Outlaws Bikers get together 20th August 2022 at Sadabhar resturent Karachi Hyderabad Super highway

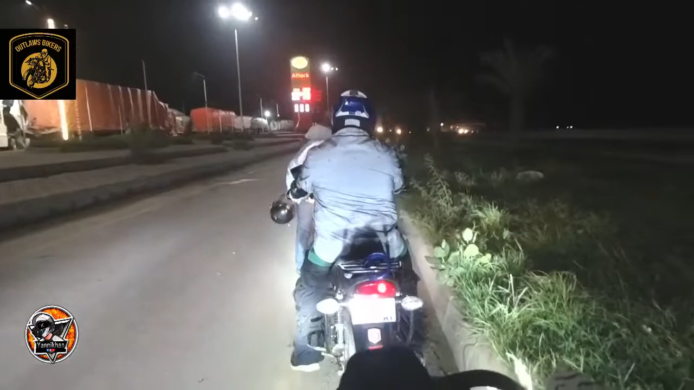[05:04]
فیصلہ کیا اور ہمارا جو آٹلو بائیکرز کا جو ایک فائنل میٹ اپ
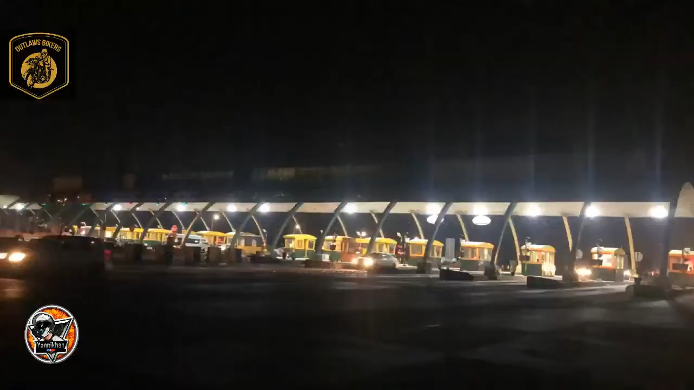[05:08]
تھا وہ تھا کراچی ٹول کراچی ٹول ہمیں جمع ہونا تھا بلکل ہم وہاں پہنچ گئے وہاں
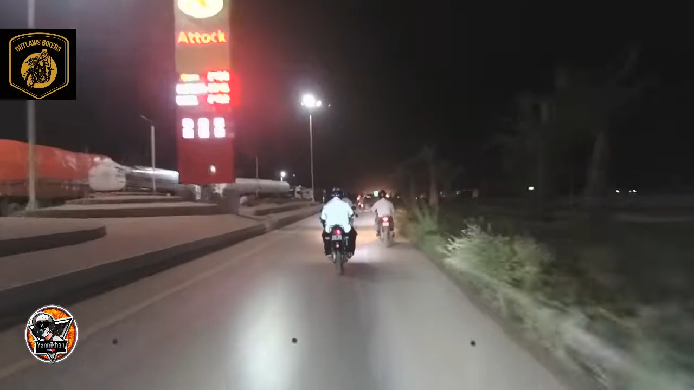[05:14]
بھی انتظار کیا پھر کچھ لوگ ہمارا ساتھ کنیکٹ ہوتے گئے جو آ آگے ہمارا ویٹ کر رہے تھے کیونکہ جتنے بھی میمبرز تھے وہ واتس اپ کے اوپر اپنی لائیو لوکیشنز شیئر کرتے جا
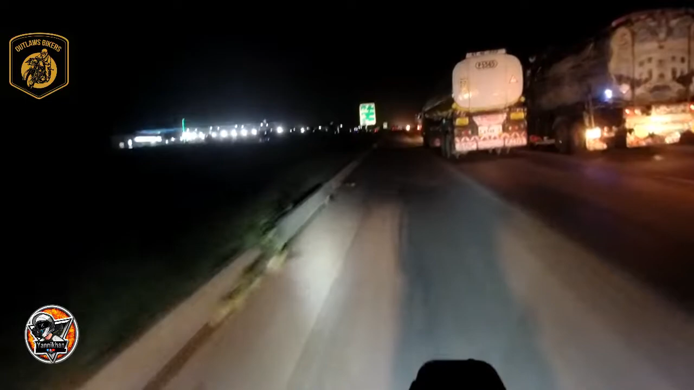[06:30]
سدہ بہار ریسٹورنٹ کراچی سے تقریباً ستر کلومیٹر اور بائیک پہ اگر ہم جاتے ہیں تو آرموست دو
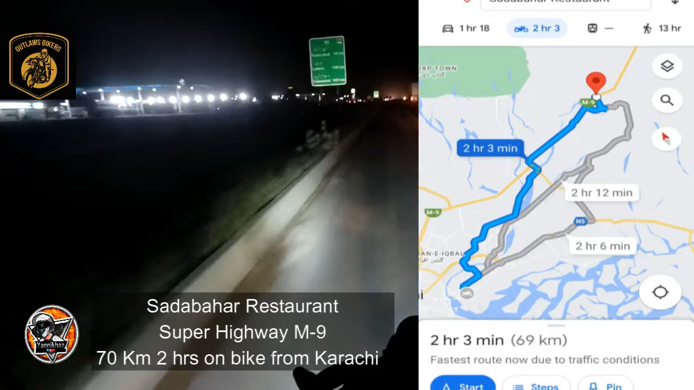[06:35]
گھنٹے لگتے ہیں وہاں پہنچنے کے جن کے گھر قریب ہیں ان کو تھوڑا کم ٹائم لگتا ہے میں اپنے
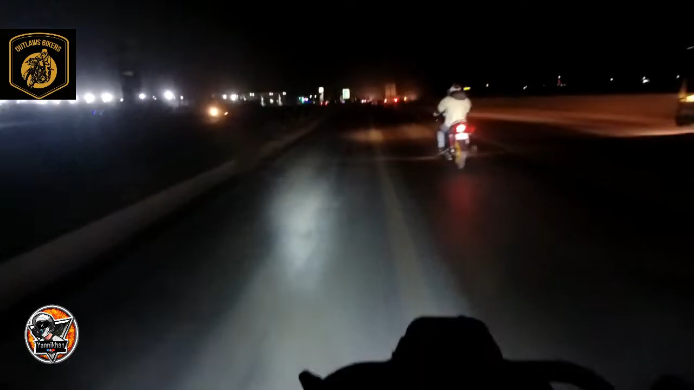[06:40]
گھر کے حساب سے کہہ رہا ہوں لیکن مجھے کافی دور پڑتا ہے تو اس حساب سے آرموست دو گھنٹے اگر آپ بہت قریب رہتے ہیں کراچی کی ٹرافک دیکھتے ہوئے تو تقریباً آپ اس ٹائم کے اندر پہنچ جاتے